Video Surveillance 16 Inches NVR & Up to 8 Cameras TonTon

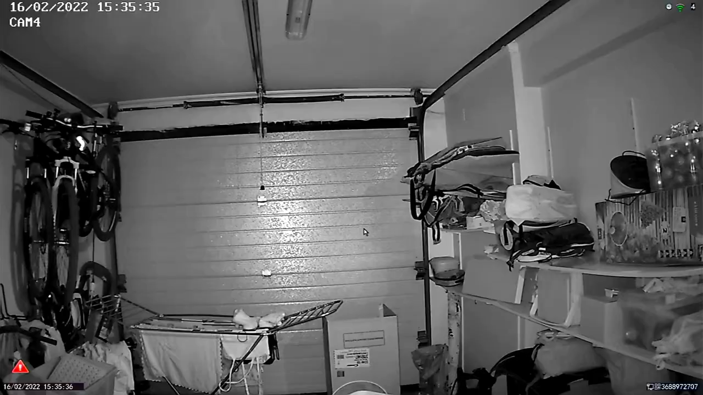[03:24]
this is where it has and it is on the other side of the house and then we've got on the up the opposite side of the canopy this is the canopy and the
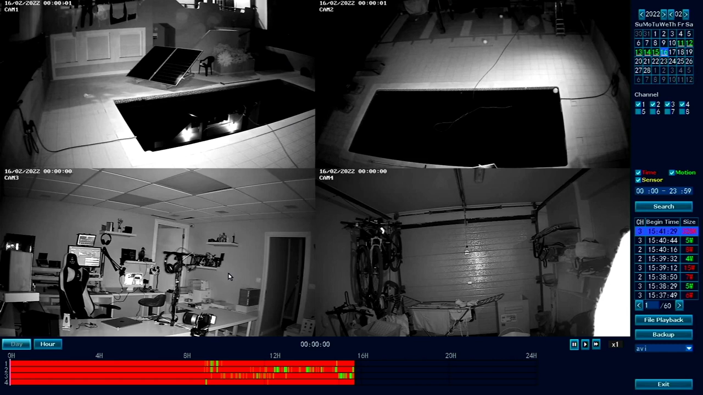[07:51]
now what we can see right over here is the full recording of the 24 hours i've been doing it for six days now in a row so 24 7 and you can have an idea of the amount of space that it will require on the hard drive but what happens is that they will record here on green as we can see sensor time and motion and i've got here on motion um when it detects there is some kind
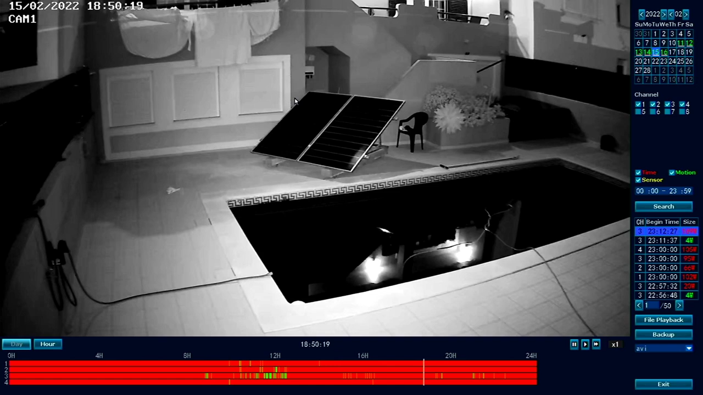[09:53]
on the outside as you can see everything dark if i go there i can't see anything but here with the infrared we can see everything